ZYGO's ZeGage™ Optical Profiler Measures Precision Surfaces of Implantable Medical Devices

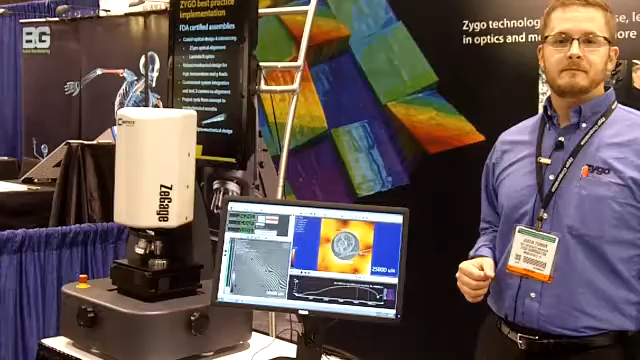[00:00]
Okay, so today we're here at the MDM West Show to show our Z-Gauge Optical Profiler. This system is our compact production floor system. It can be used either on a laboratory bench or, as you can see here, something as stable as a picnic table. What we're showing is a precision surface, which is what this system is set up to measure.